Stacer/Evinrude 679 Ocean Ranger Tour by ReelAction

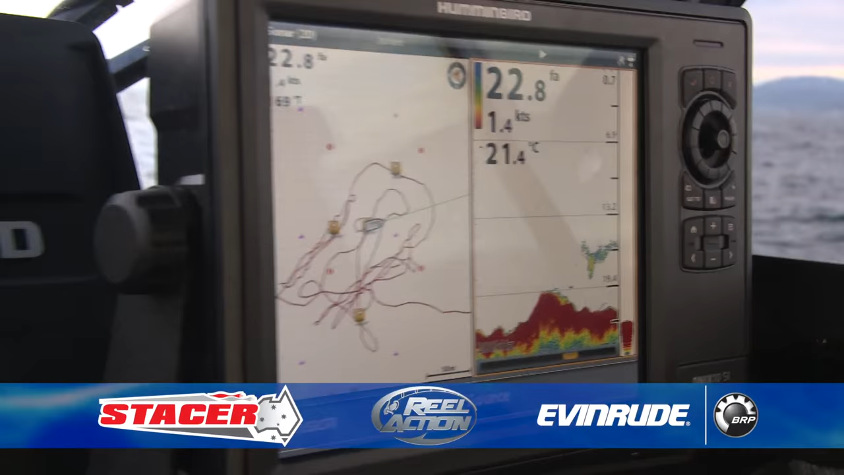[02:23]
On screen: depth 22.8 fa, water 21.4°C, speed 1.4 kn
Big 10-inch Humminbird sounder at the front and our electronic Evinrude control panel that gives me all of the bits and pieces about fuel level,